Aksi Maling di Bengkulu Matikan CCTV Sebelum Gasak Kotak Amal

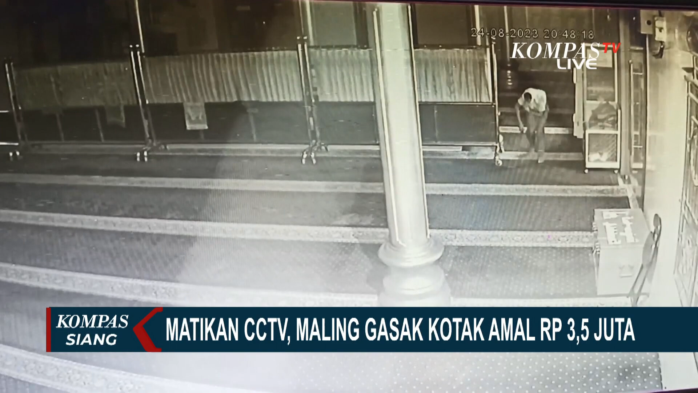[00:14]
Sebelum beraksi melakukan pencurian, pelaku yang terekam CCTV ini masuk dengan cara mengendap-ngendap ke dalam masjid. Pelaku yang menutup mukanya dengan baju ini kemudian masuk ke ruang CCTV untuk mematikan seluruh CCTV yang ada di masjid.
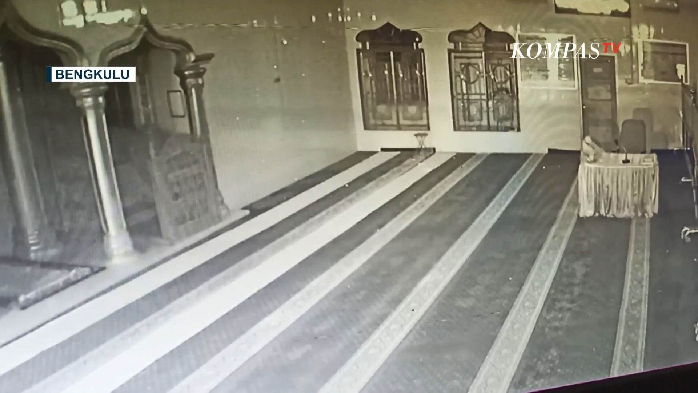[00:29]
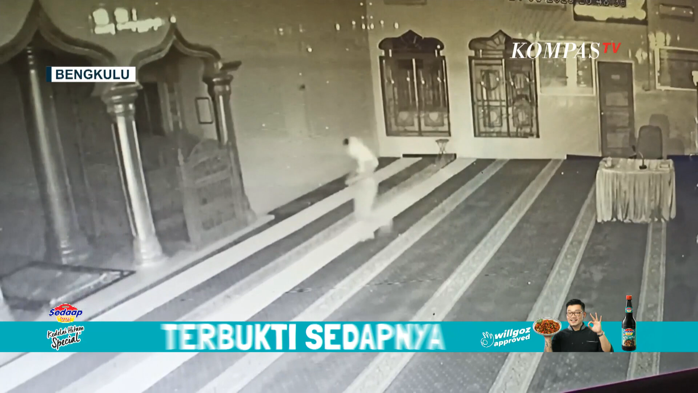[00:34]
Setelah itu pelaku kembali ke masjid sekitar pukul 3 pagi beraksi menguras isi kotak amal masjid senilai 3,5 juta rupiah dengan cara merusak gembok kotak amal.